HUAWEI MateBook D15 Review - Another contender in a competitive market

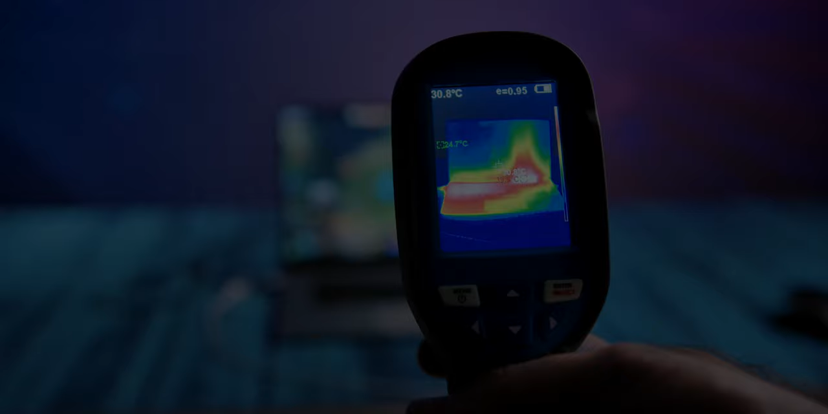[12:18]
As far as the laptop exterior the warmest part was the exhaust zone on which we measured 42.5 degrees Celsius.
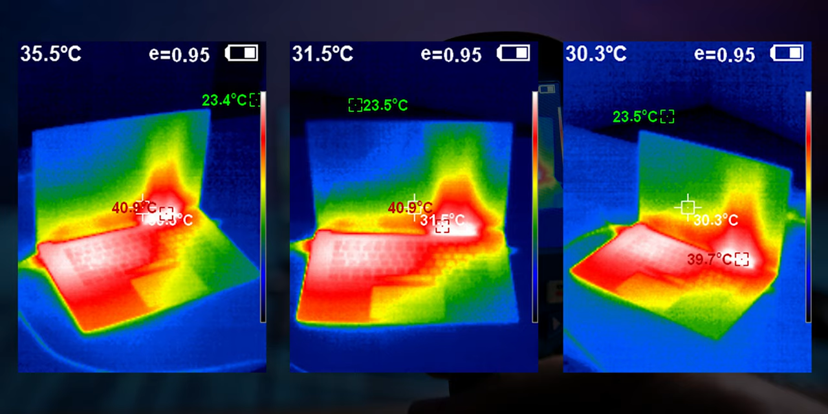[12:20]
The left side of the computer is a bit cooler with a maximum of 40.5 degrees. Under the left palm we measured 30 to 31 degrees while the right rest on the cooler surface of 29 degrees.